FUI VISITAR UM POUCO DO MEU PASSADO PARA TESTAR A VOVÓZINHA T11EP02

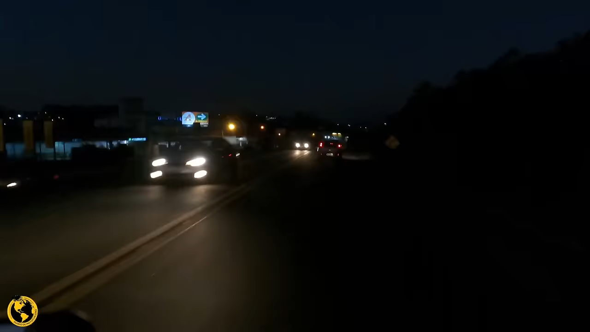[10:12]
Chegando em Blumenau e a coisa tá ficando preta. Escuro, inclusive. Agora falta acho que uns 40 minutos para chegar lá na casa da mãe. Daqui assim já tem um trevo ali que eu pego para a esquerda. Daí já estamos quase em casa. Até que não vai fazer muita falta esse farol aí.